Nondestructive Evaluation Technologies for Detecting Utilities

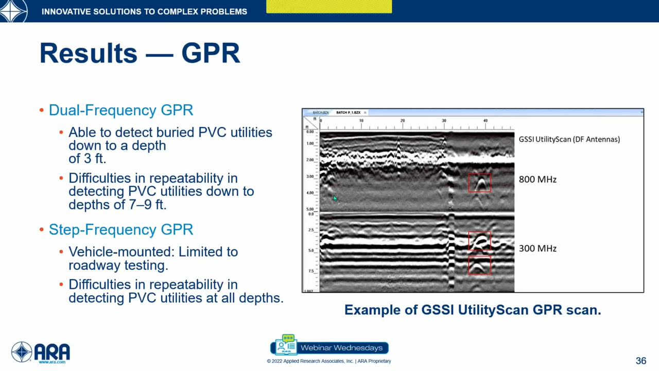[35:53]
Here you see an example of the dual-frequency utility scan GPR system locating three utilities between three-foot and about seven and a half feet with the two frequency antennas that were used at 800 megahertz and 300 megahertz. So through this experiment, we were able to conclude that there is potential in using MASW to locate buried utilities.